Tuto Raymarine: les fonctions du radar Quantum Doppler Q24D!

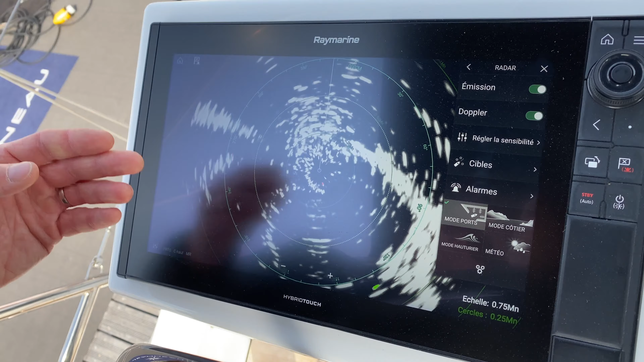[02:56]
Donc après, vous avez toujours d'autres fonctionnalités comme l'acquisition de cibles MARPA.
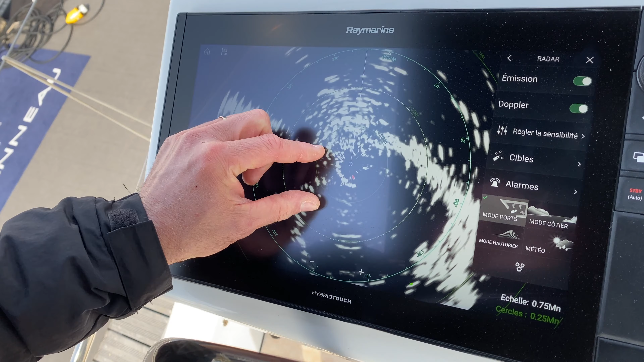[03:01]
Donc si par exemple, j'ai une cible un peu douteuse que je veux suivre, notamment la rouge qui est ici.
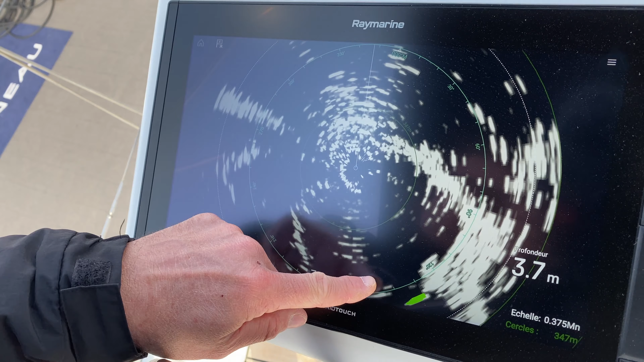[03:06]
Donc je peux zoomer un peu plus. On va essayer de la retrouver.
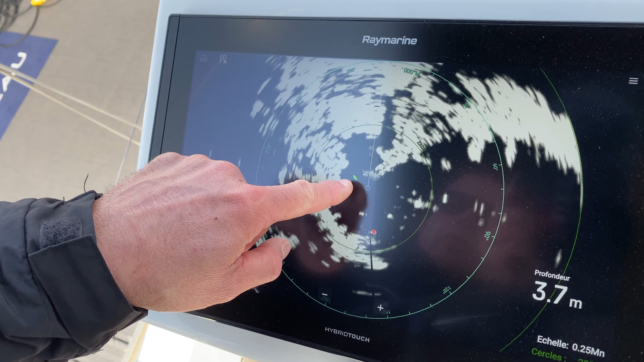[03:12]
Là, j'en ai une verte qui s'éloigne du bateau.
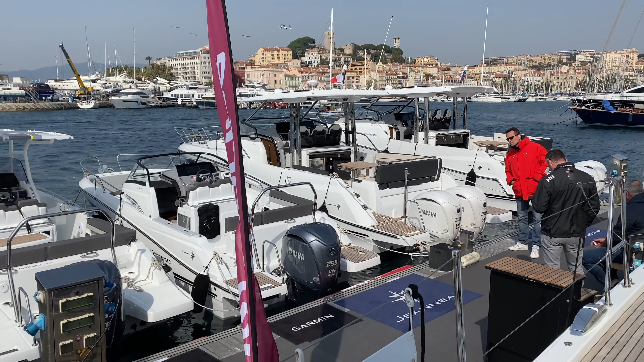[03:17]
Donc c'était le petit bateau de pêche, là, quand on voit la vidéo.
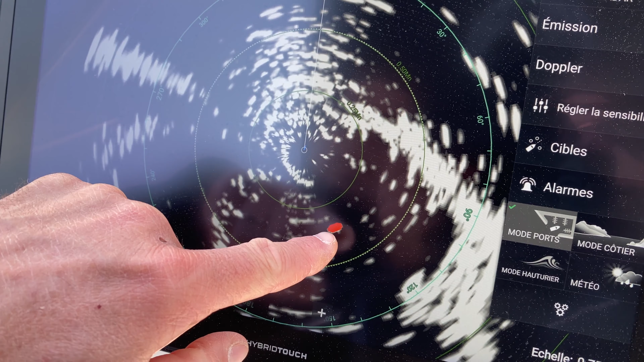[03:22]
Donc sur l'écho rouge, la cible rouge, normalement, on devrait,
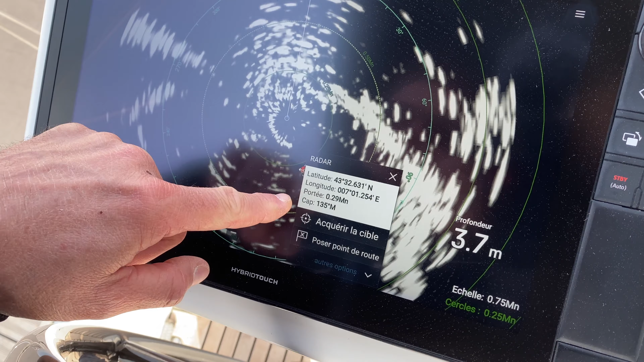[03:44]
Il suffit que j'appuie sur la cible, je fais acquérir la cible, et là, je vais avoir un suivi pendant toute une durée.
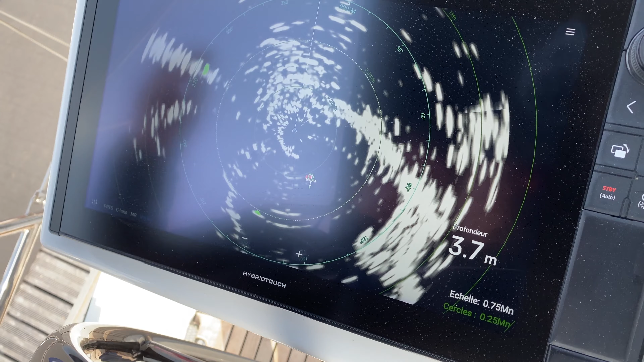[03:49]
Donc là, on peut aller jusqu'à 15 cibles d'affilée.
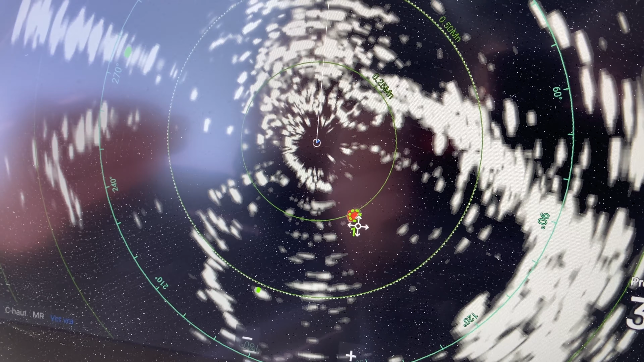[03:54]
En plus des avertisseurs visuels que vous offrent la détection Doppler,
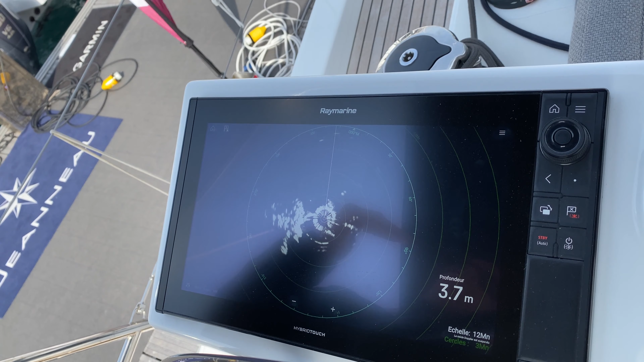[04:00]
vous avez la possibilité également de créer des alarmes. Donc ces alarmes, je vais toujours parler sur mon menu en haut à droite, je clique sur Alarmes.
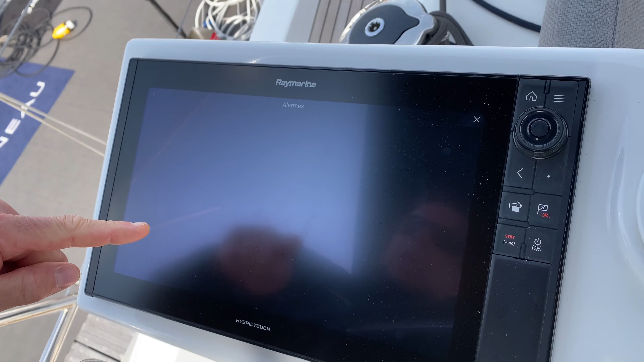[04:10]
On peut avoir le type cible dangereuse.
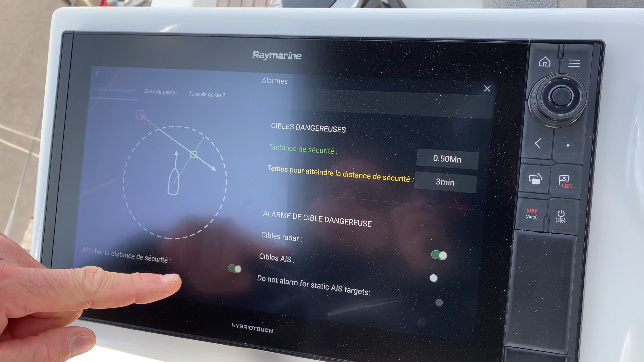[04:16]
On peut potentiellement avoir des cibles radar dangereuses qui rentrent en ligne de collision avec nous, soit avec l'AIS.
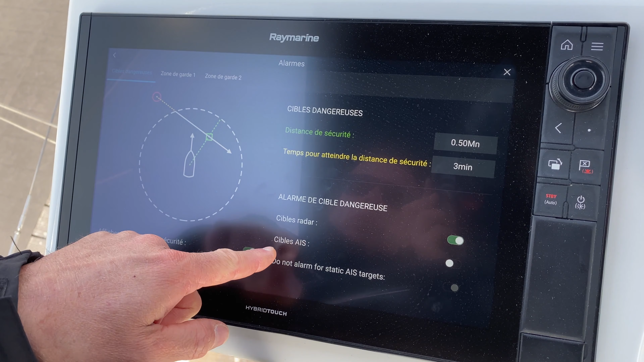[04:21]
Donc il suffit de le sélectionner d'ici.
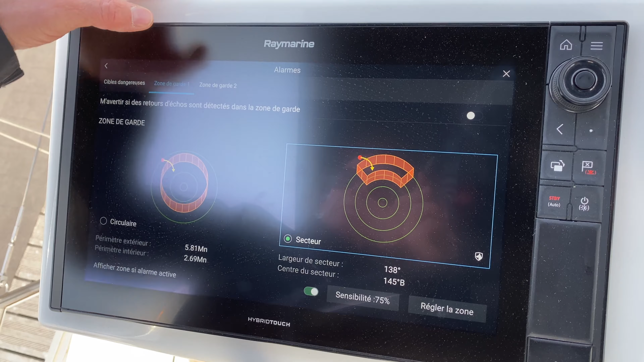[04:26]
Mise à part, vous avez également d'autres possibilités de zone de garde qui peuvent être une zone de garde circulaire.
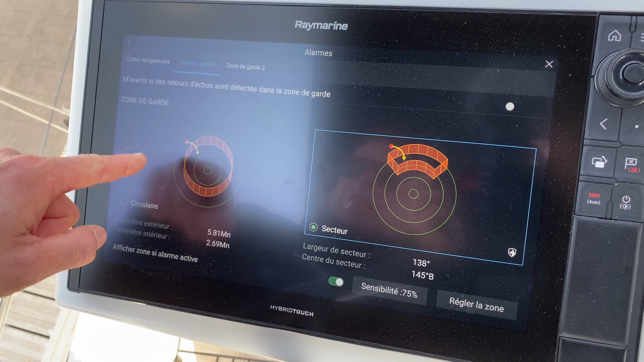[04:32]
Il y a tout autour de votre bateau, si vous pouvez avoir vraiment une protection accrue qu'aucun écho dangereux rentre,
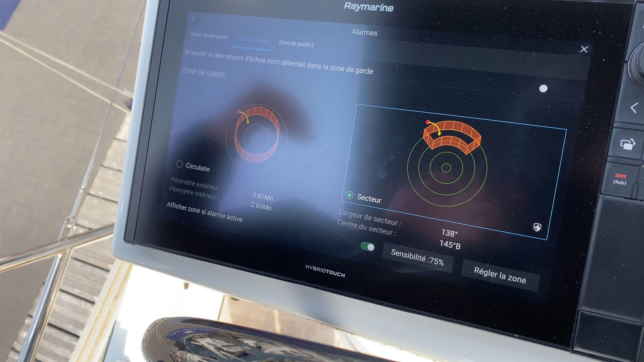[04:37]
que ce soit AIS, que ce soit cible MARPA ou un récif,
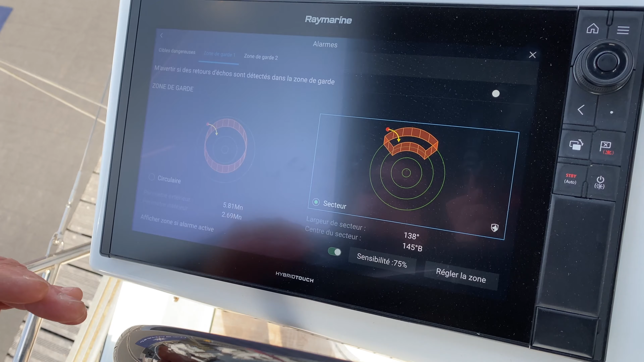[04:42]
vous pouvez avoir directement le circulaire qui est très intéressant.
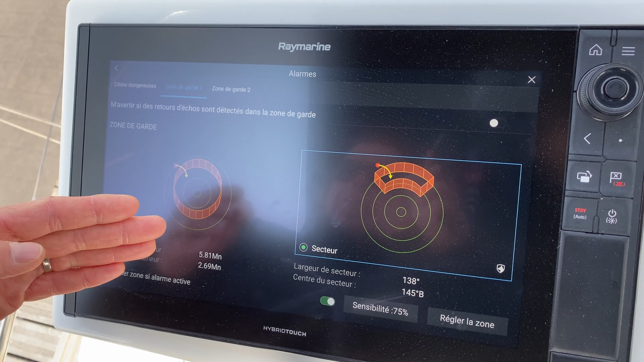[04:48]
Ou sinon, on a le secteur. Donc pour le secteur, il suffit de régler la zone.
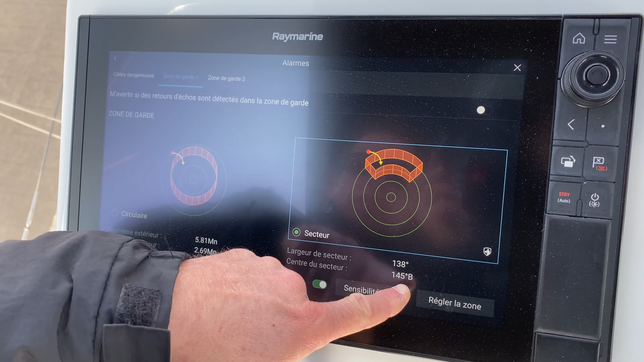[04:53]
Je vais chercher la petite bulle pour régler, élargir ou diminuer, par exemple.
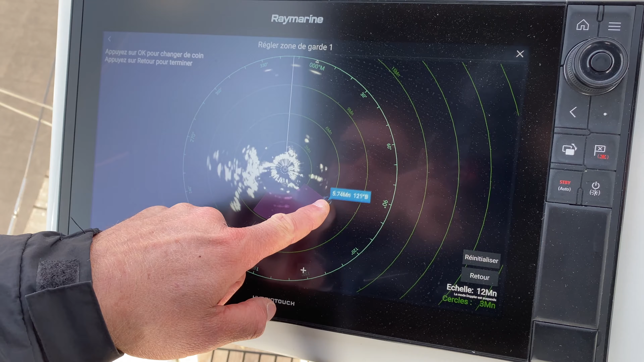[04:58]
Pareil de l'autre côté.
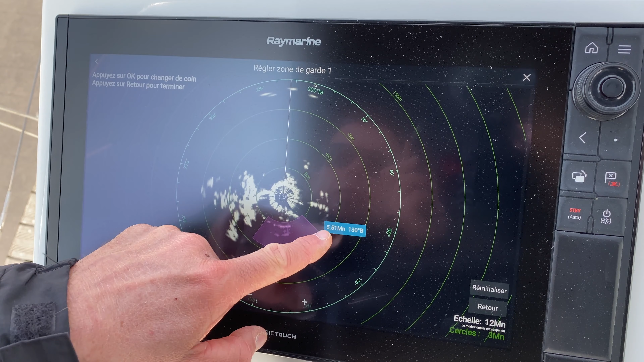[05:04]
Voilà, pour agrandir. Je peux même me rapprocher.